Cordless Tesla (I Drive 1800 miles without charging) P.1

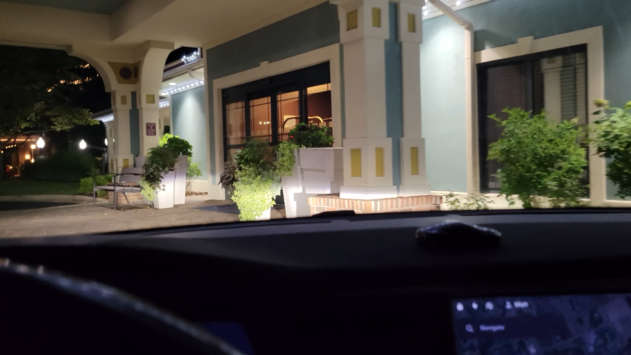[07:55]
Found a place to eat, then went to the hotel with the power plant running the entire time.
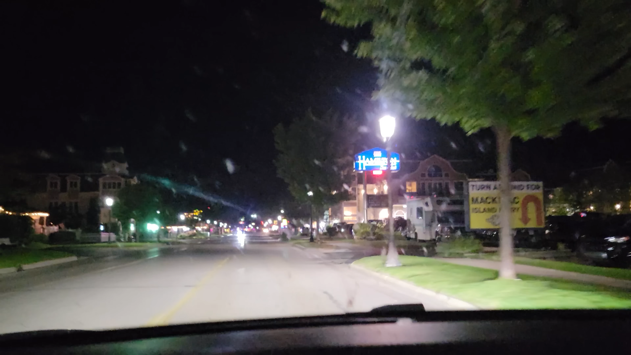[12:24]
We finally arrived at our destination Mackinac City with 3% battery left.
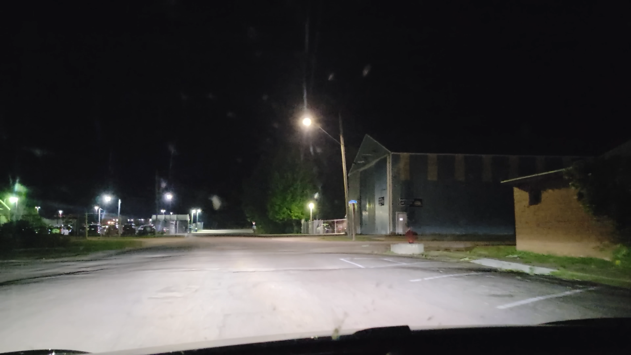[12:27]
The only thing I have to do now is check into the hotel.
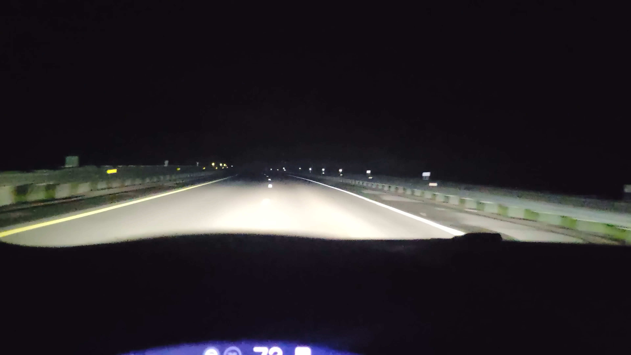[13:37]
Now that I'm all gassed up I'm back on the road again to go get some sleep.